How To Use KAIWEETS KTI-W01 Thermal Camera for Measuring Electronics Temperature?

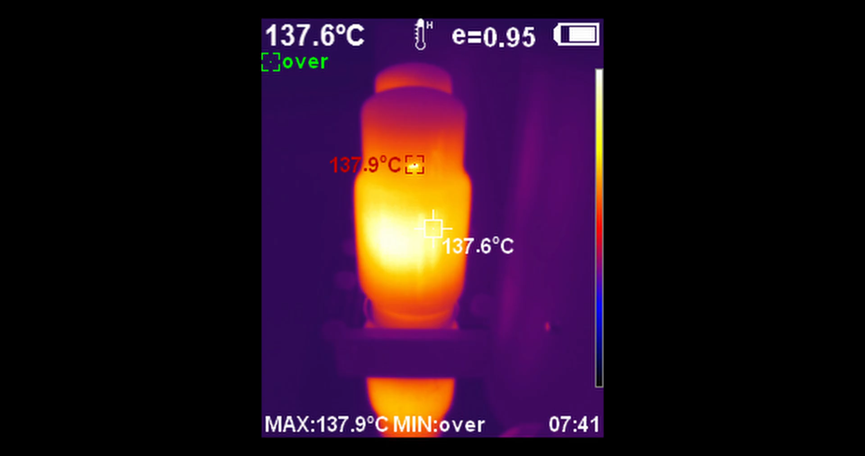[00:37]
On screen: spot 137.6°C, max 137.9°C
So when you have a really close look, we can see that the temperature is around 138 Celsius or 285 Fahrenheit.
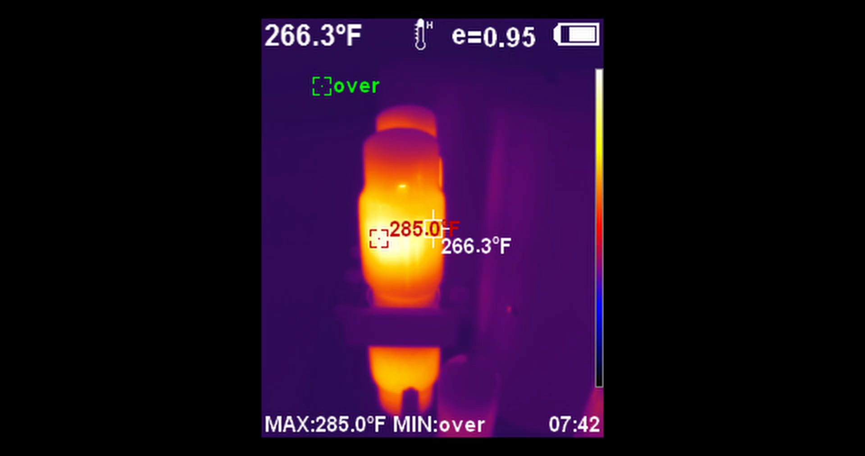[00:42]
On screen: spot 266.3°F, max 285.0°F
While you may think that, well, this is too hot, this is actually normal for tube amplifiers.
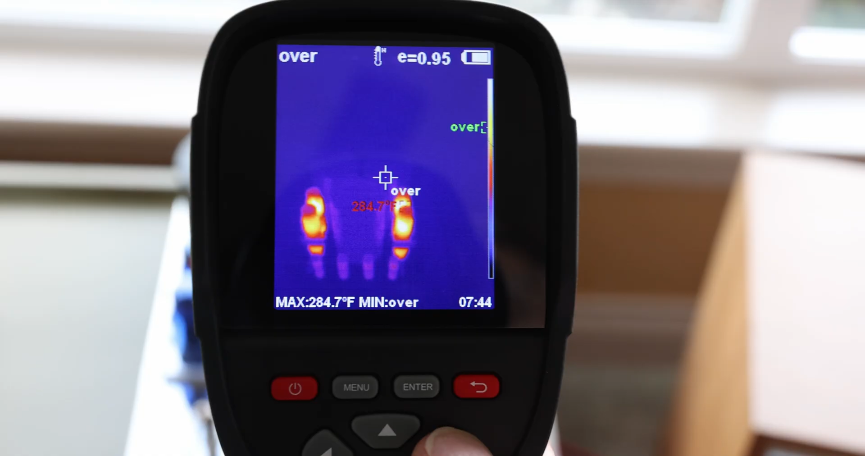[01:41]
On screen: max 284.7°F
Now you can quickly with a couple presses of the button here by using the arrow just switch to different modes.
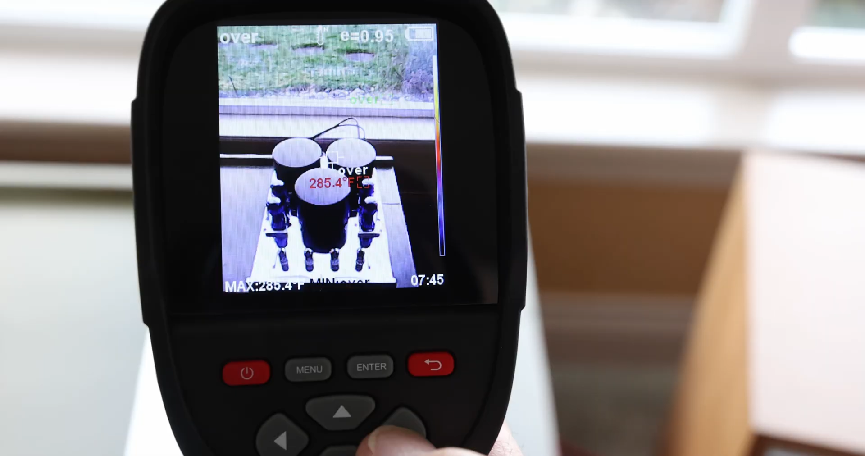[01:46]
On screen: max 285.4°F
So you can actually see like a normal picture and still tell you the temperature if you like.
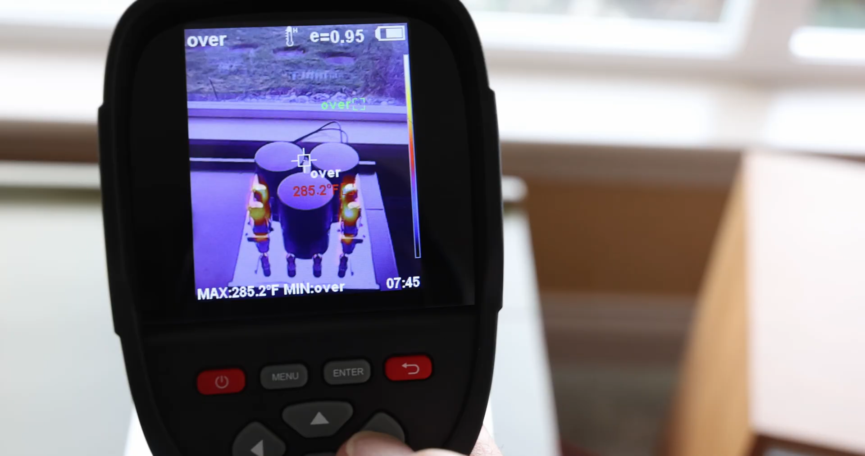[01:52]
On screen: max 285.2°F
So it's got different settings and different color modes that you like. So what's nice about this is not only you're seeing, you can actually capture different images.
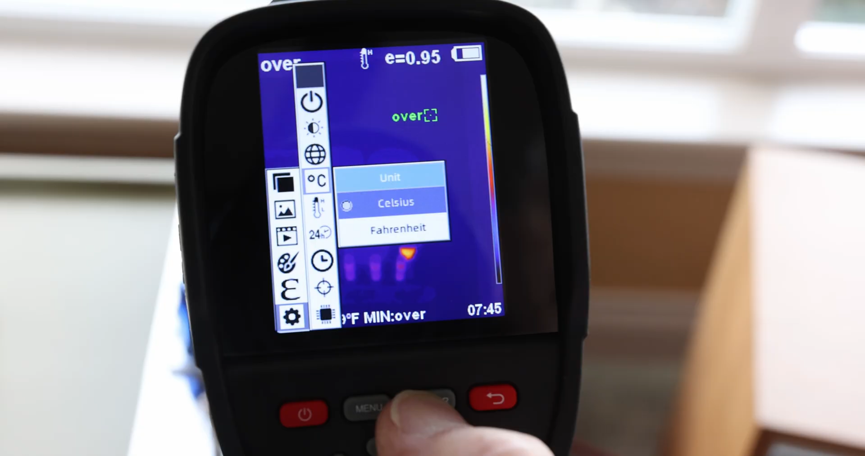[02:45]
There we go. We're back to now we're in Celsius mode.
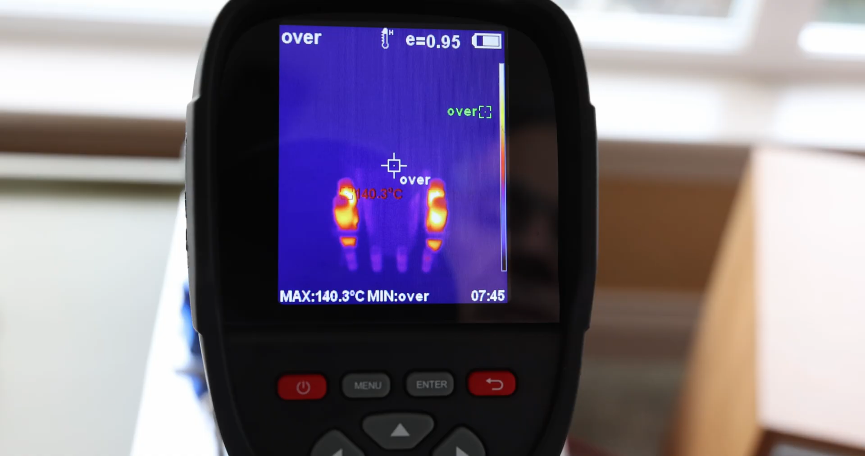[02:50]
On screen: max 140.3°C
So you can see the temperatures in Celsius. So there's a lot of different menu settings.
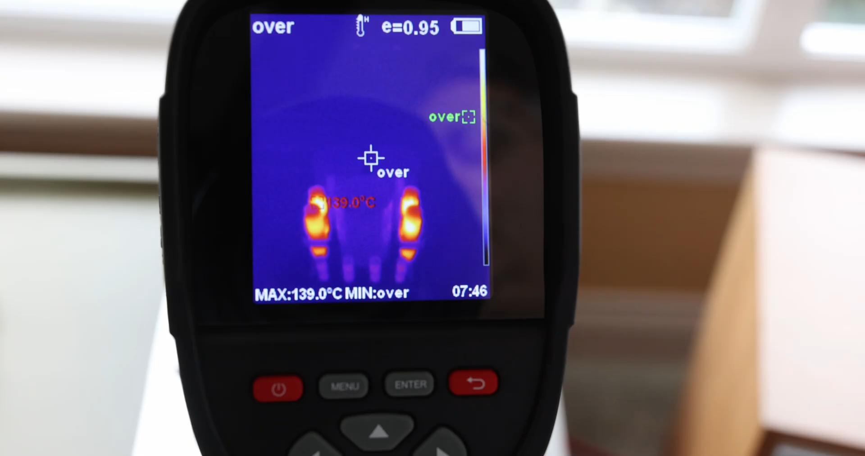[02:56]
On screen: max 139.0°C
They're easy, easy to to navigate. Maybe you have a CD player and maybe something is not right.
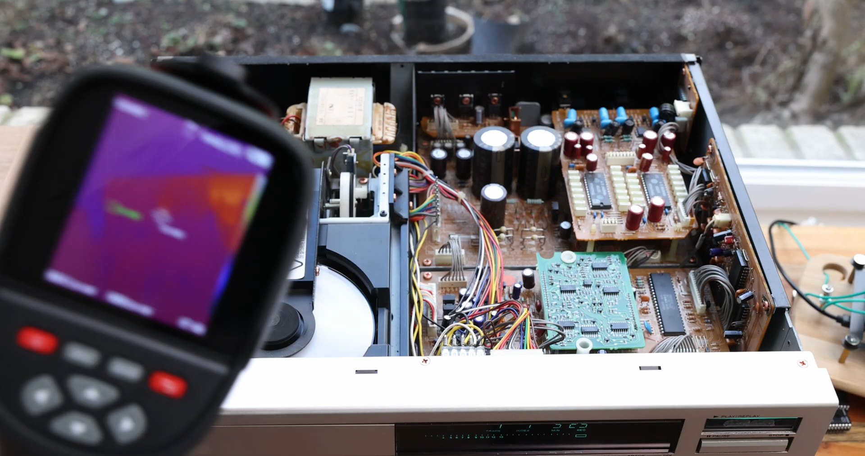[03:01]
Or you want to check to see if there's any components are running at too high of a temperature.
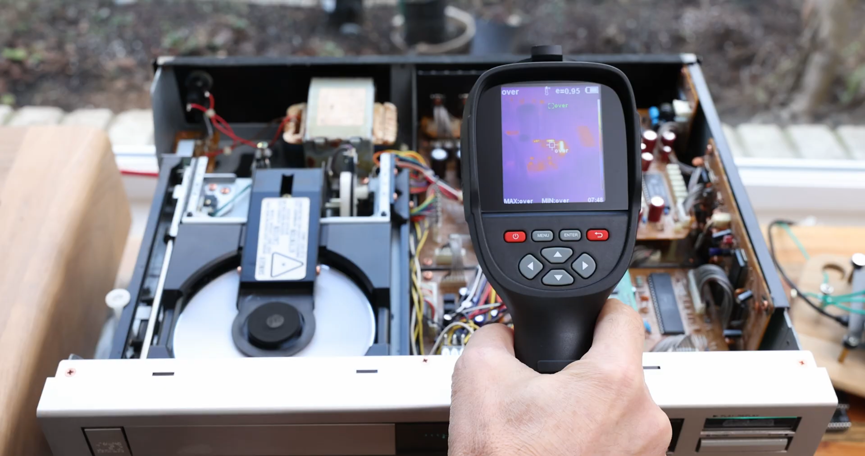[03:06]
In red,
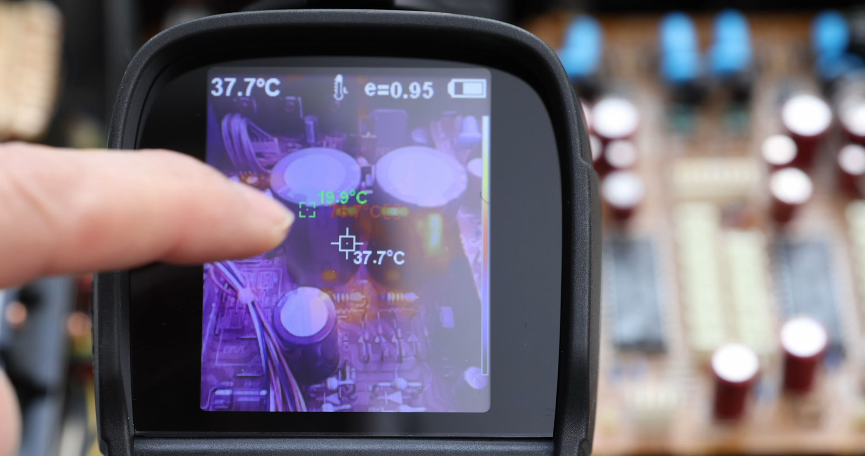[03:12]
On screen: spot 37.7°C
it's showing we have about 78 degrees Celsius here on some of those resistors. Yeah, so these are the resistors that looks, they look hot.
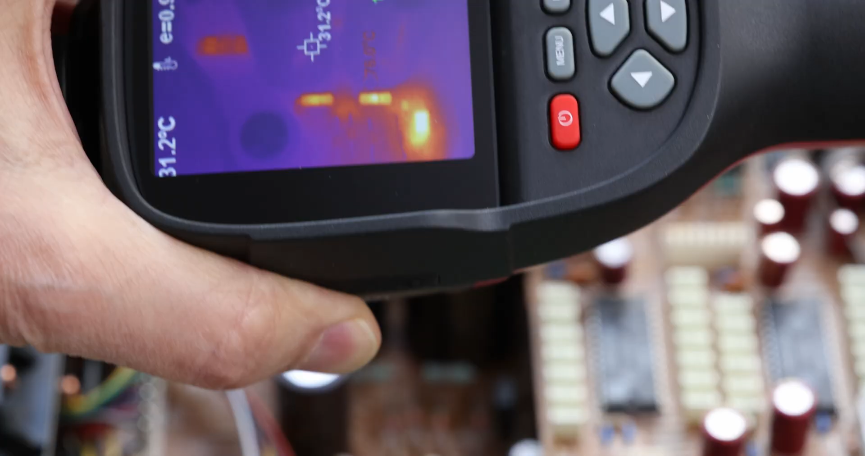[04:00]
On screen: spot 31.2°C
And you can see that the capacitors, the two big capacitors are actually not too bad. They're running around 30 degrees here. For example here, how high are those TDA15418 chips running?